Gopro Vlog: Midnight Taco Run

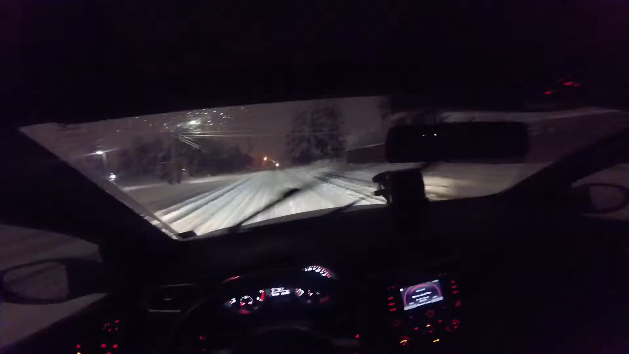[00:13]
everyone Tim Murray tactical here we're going on a little adventure today in the golf she's having her first official snow day this is nerve-wracking but the car is actually extremely controllable I had her in sport mode right now I think I'm going to go back to normal mode so she's not overheating or anything but this is pretty I'm pretty surprised I'm you know especially at the car being a front-wheel drive you know turbo
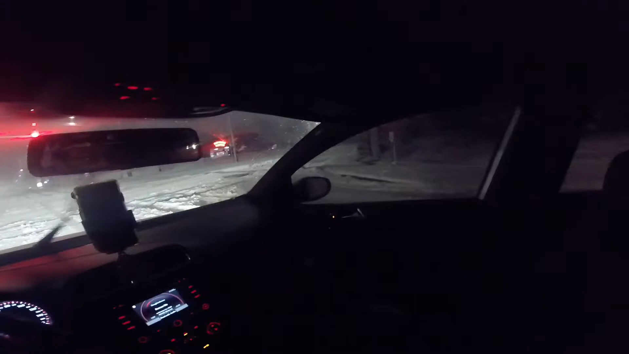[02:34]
I just realized too that I totally went the wrong way fuck I was supposed to go yeah hell yeah this fucking snowplow's out I yeah I told her you just went the wrong way shit hey at least my seats are warming up now it's freaking freezing you know leather seats are a blessing and a curse they look beautiful but in the summer they're extremely hot and in the winter they're pretty cold but
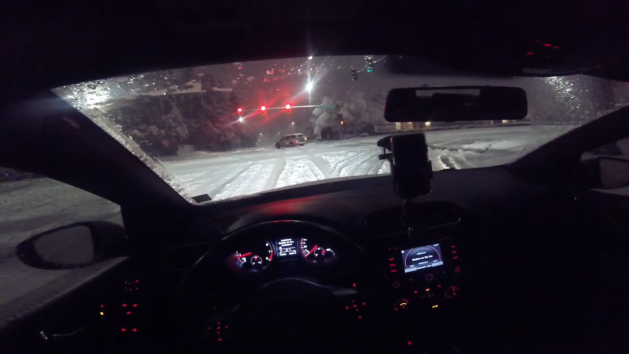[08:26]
shit that was scary all right guys i'm gonna cut this until i get to taco bell because i think i need to concentrate